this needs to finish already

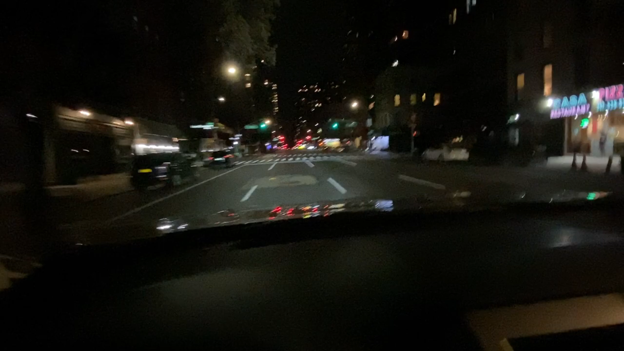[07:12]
Just absolutely no cars in the street. Wow, look at this.